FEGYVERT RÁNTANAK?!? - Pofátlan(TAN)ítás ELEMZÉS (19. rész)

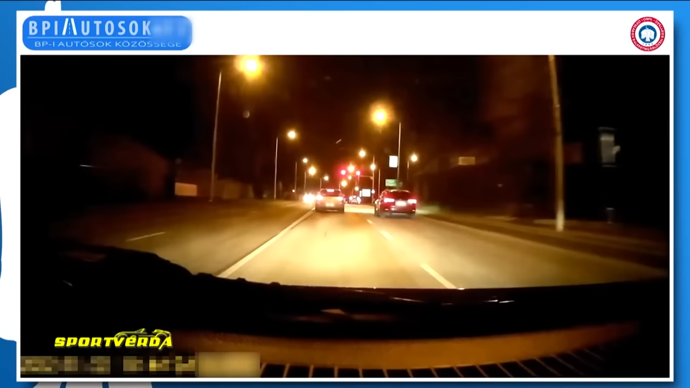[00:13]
Nem kis sebességgel? Felmegy a járdára, utána a járdaszigetre. A táltos kisáruszállító című jelenet. Gyorsan megy és utána...